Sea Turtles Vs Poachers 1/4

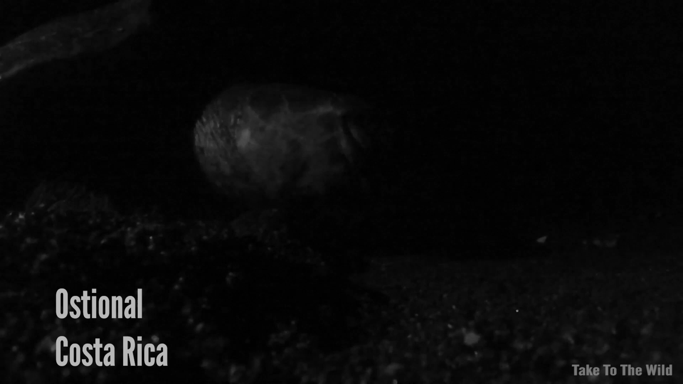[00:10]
This beautiful olive Ridley sea turtle mother has returned to the exact
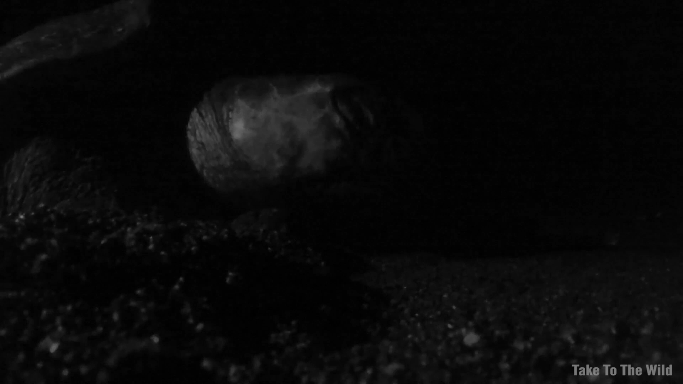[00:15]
same beach where she once hatched out of an egg herself decades ago.